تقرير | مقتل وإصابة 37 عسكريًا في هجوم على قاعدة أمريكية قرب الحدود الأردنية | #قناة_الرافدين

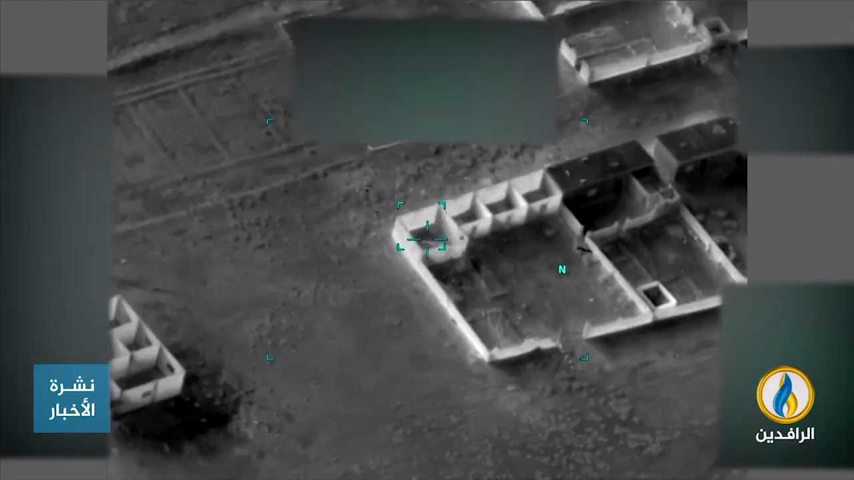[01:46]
التي نفذتها القوات الأمريكية مؤخراً على مواقع الميليشيات ليبقى الكل